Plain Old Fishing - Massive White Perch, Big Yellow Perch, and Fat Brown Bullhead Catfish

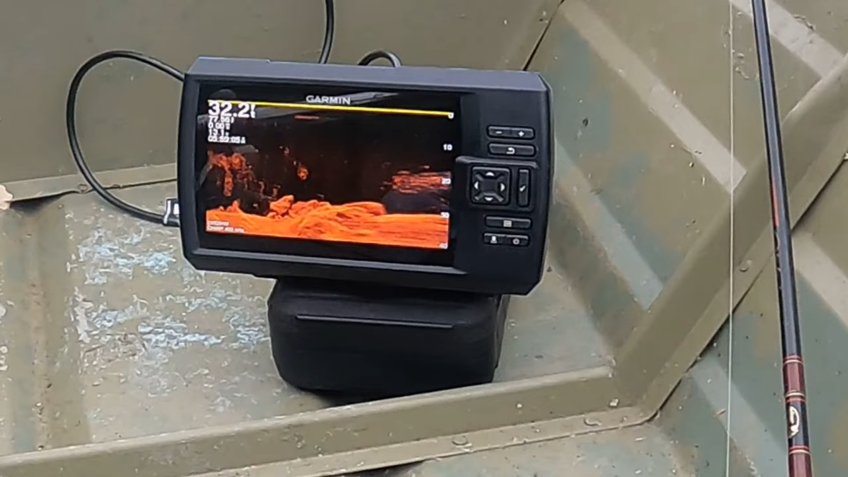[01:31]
That's a nice, like, big boulder down there that I've been checking out. I definitely had something on under here before, so I'm going to give this another shot.